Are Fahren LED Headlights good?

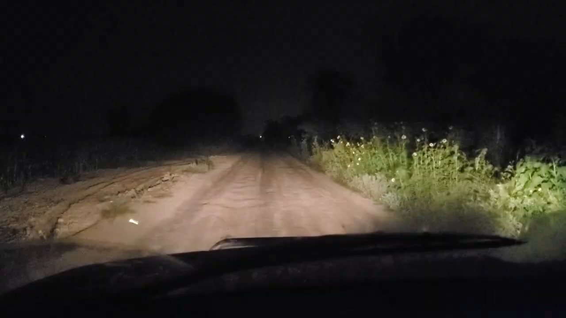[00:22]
I'm out here on a pretty dark road there's hardly any light out here so we're gonna go ahead and do a very fair comparison I went ahead and replaced my headlight housings so I have brand new headlight housings which is why these stock halogen lights look so good they actually really do look pretty bright and for being stock lights so I'm gonna come out here to the same road once I replace the
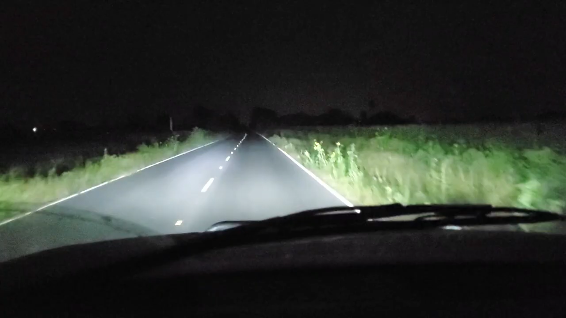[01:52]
what they look like okay so I've swapped out my halogen bulbs to the Farron I'm pulling up here to the to the dirt road that I was on before I just kind of wanted to give you guys a look at to as to what it looks like on a road you know because we have lines on this road this is an asphalt road and now we're coming up to the bumpy road that we were in before so I'm gonna line up exactly where I was before